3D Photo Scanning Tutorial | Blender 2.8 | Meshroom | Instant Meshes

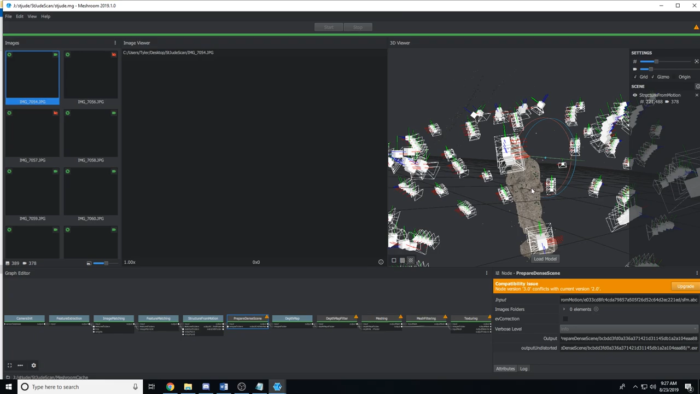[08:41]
And a lot of these were probably redundant. As you can see, they're very close to one another. But again, I wanted to play on the safe side. So, once your scan has finished, you'll see this button down here that says Load Model.
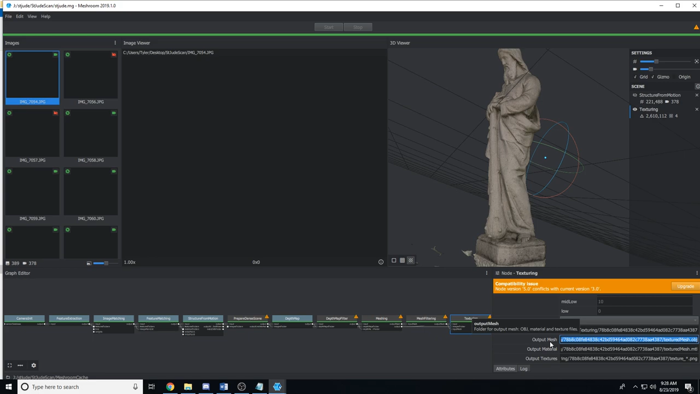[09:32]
So, now we're going to move over into Instant Meshes and we're going to bring this object in. So, installing Instant Meshes is very similar to the process of installing Meshroom.
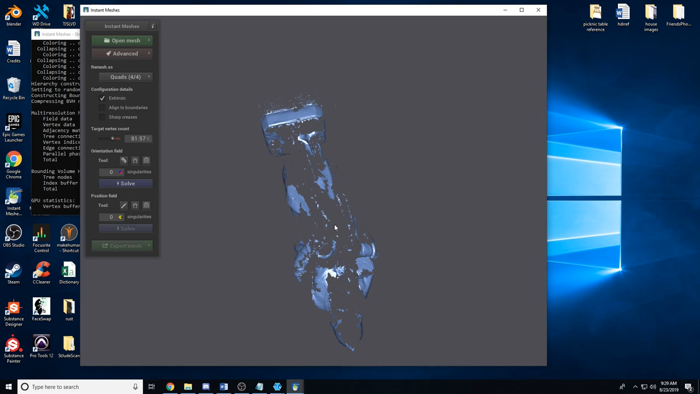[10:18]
Another thing I should probably note is you can see that it got kind of messed up down here on the bottom. And that's kind of one of the downfalls of not scanning the bottom of the object. It's not really a big deal though because the bottom will be hidden by the ground. And I'll remove that in this low poly model later on in Blender. So, once you're in Mesh Room, there's a few things to look at here. The remesh as is if you want it to be quads or tris.
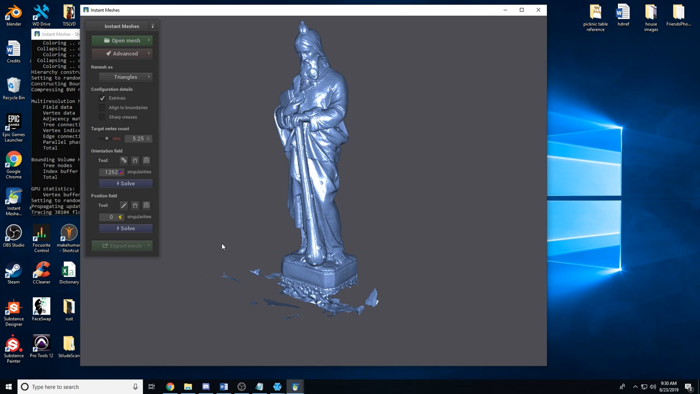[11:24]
If you're trying to make this for a game or something along those lines, you may want to reduce it even further. But in my case, this should do just fine. Then you're going to want to go here and click solve. And then go down here and click solve. And you get this texture applied to the object that kind of shows you what the geometry is going to look like. Now, this is a really quick and simple way to retopologize an object. And depending on what you're doing, it may or may not work for you. If you're trying to make an object that you're going to be deforming or animating, you may want more fine-tuned control over the retopologizing process.
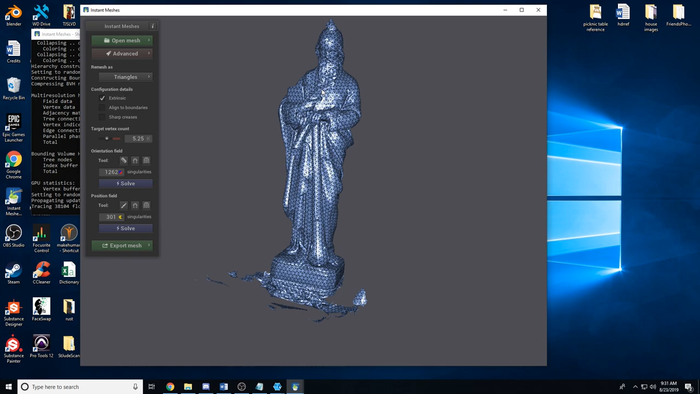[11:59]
And there are many ways to retopologize an object. But in my case, this works for me. I'm just making a simple static mesh to be used inside of Blender.
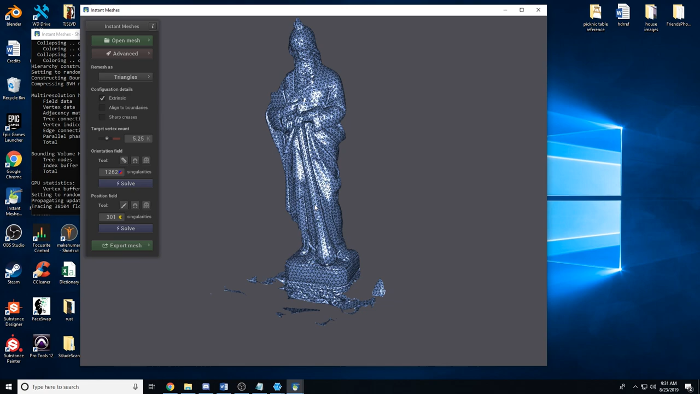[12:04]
And so, I really don't care too much about having fine-tuned control over the geometry. So long as it's low poly and the geometry is generally clean, which it looks like it's going to be.
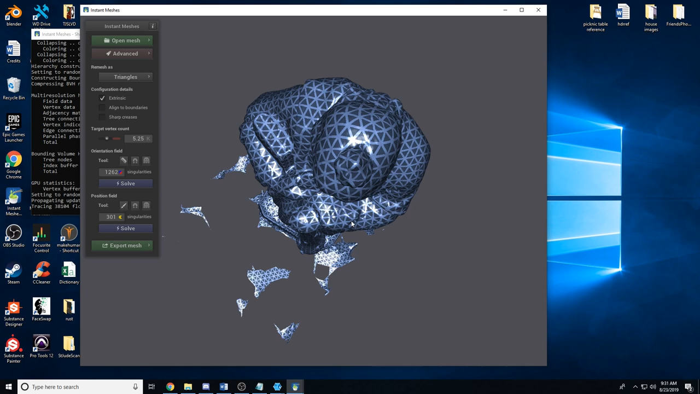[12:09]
So, if you're happy with the way this looks, you're going to go here to export mesh.
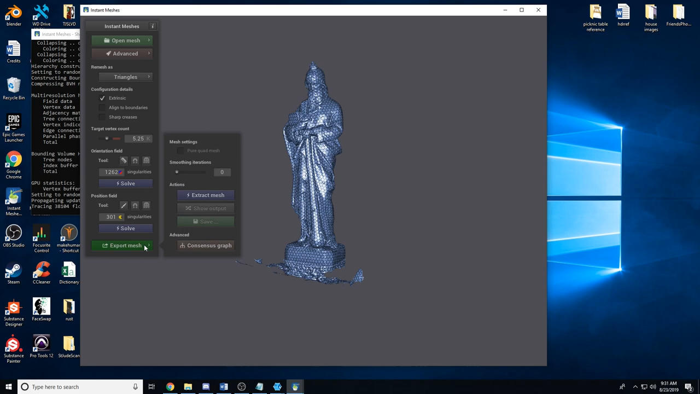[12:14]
And first, you're going to click extract mesh. And you'll see, you now have that low poly mesh.
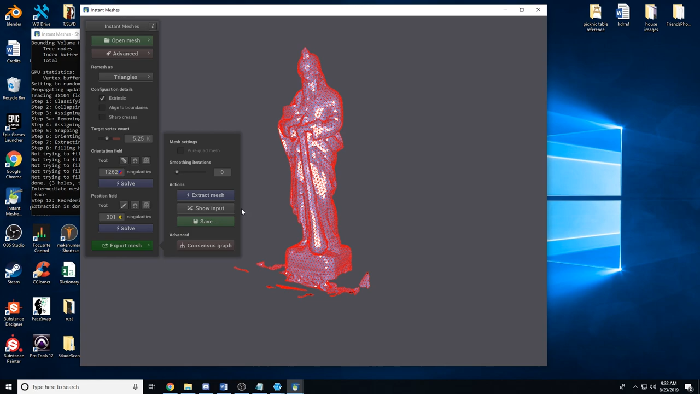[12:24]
You're going to hit save. And you're going to choose a place to save it. I made another folder inside of my project, and I called it retopo. But one thing to keep in mind is you actually have to type the extension .obj, or you're going to get an error. I don't know why this is.
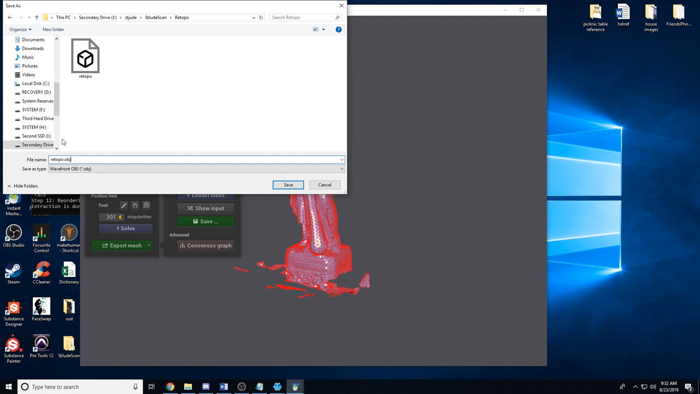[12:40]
It's kind of weird. Normally, it would just do it automatically. But just make sure to do that. And hit save. I already have mine saved, so I'm not going to do it again. But once you've done that, it's time to move on to Blender 2.8.
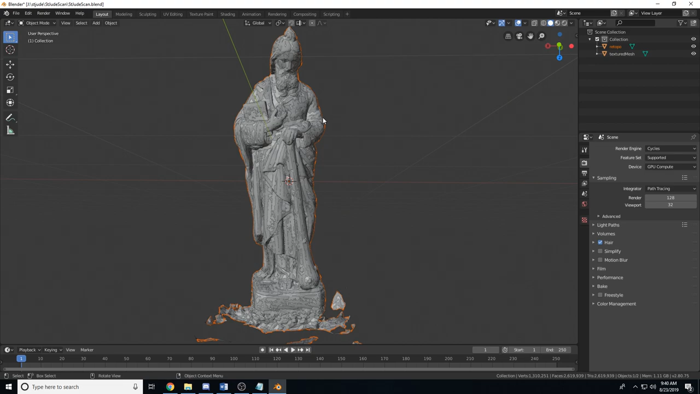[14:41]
So I'm going to hide over here in the collection the high poly mesh. Actually, first I'm going to rename this to low poly, and then the textured mesh I'm going to name, high poly, just to stay organized.